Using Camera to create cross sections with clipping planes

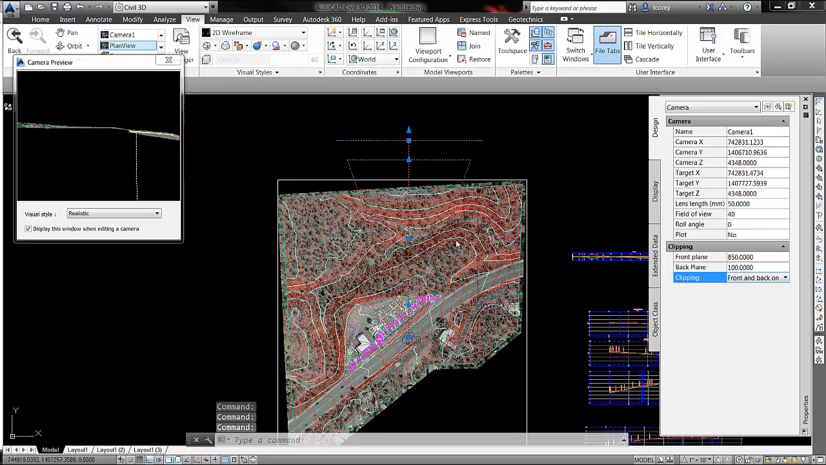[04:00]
So let's move that up, say, to 850 and 100. Okay, so now I'll see more. So once I've adjusted that, if I like what I have, then what I can do, let's escape there,
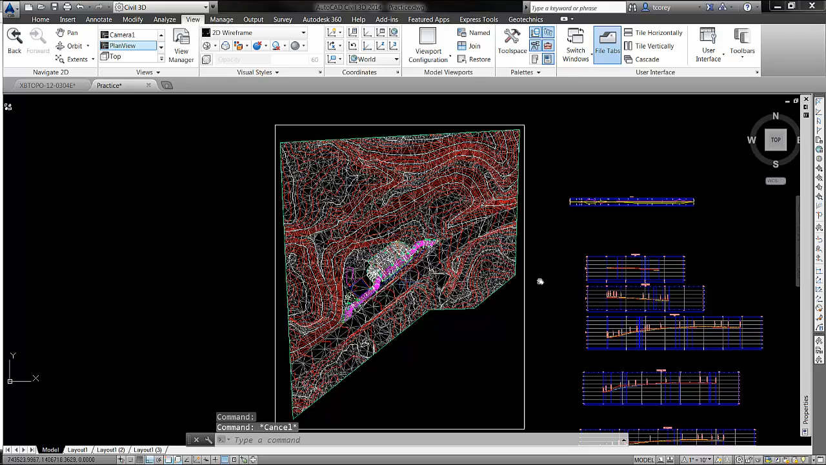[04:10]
is if I use the AutoCAD view command, you'll see that it has automatically created a model view called camera 1.
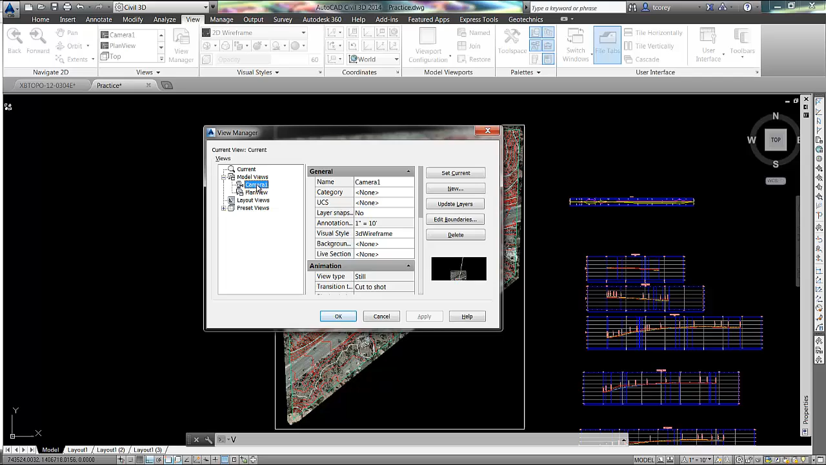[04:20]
And that's named after that camera. So if I set that current, then I see that view on the screen.
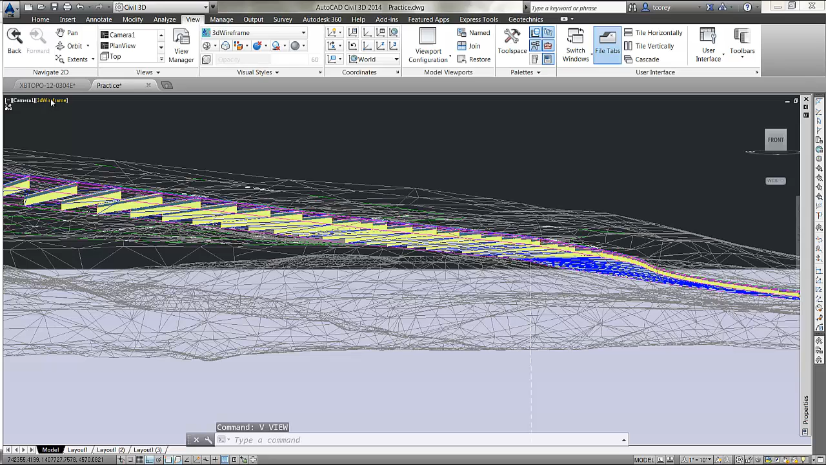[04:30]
Now let's change that, say, to conceptual.
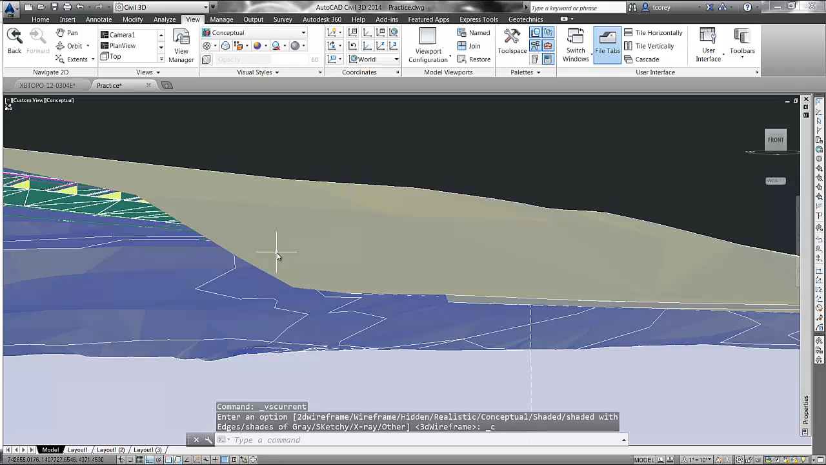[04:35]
Okay, so I would see that view here on the screen with the clipping as I have it set. So here I have adjusted my front and back clipping planes. You can see my front clipping plane here, my back clipping plane here. So this is all I'm going to see in my section view. So if I needed to plot that, what I could do then is move to my layout,